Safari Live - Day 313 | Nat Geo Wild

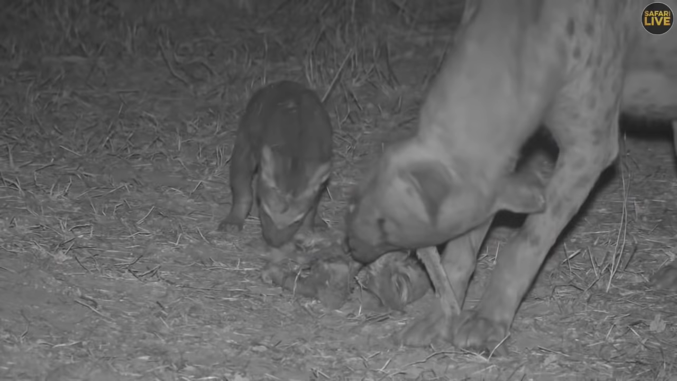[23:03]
100 sure this doesn't look familiar to the one around aubry's or the one around uh philemon's dip but um no doubt the hyena liked
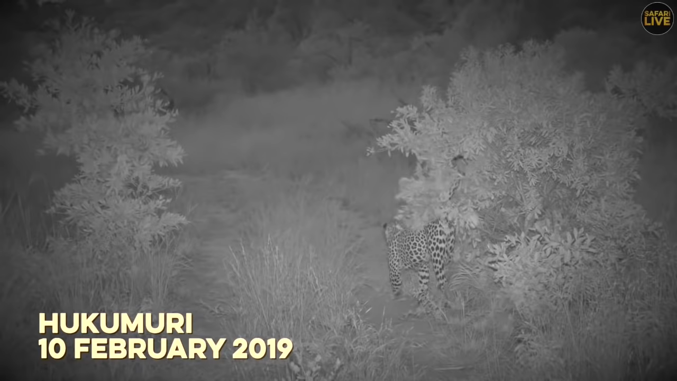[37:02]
western juma eager to leave his mark hukumuri scent marked